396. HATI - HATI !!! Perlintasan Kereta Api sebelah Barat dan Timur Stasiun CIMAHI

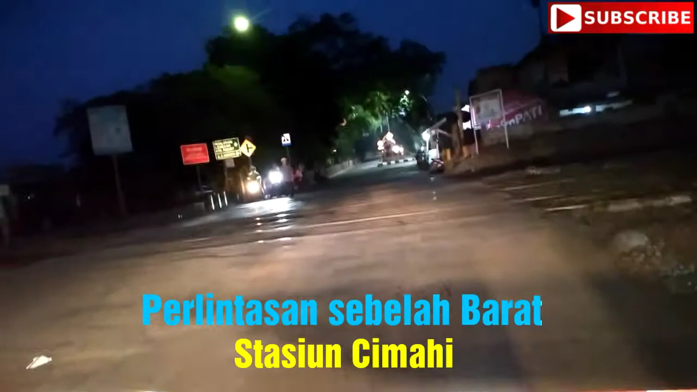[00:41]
Berada di lintasan rel kereta api sebelah barat stasiun Cimahi, satu arah menuju Jalan Sriwijaya, tapi lihatlah ada dua kendaraan sepeda motor yang dari arah berlawanan menunggu kereta api lewat. Saya Kusnun Jola, YouTuber Kolbun Salim angkatan kedua.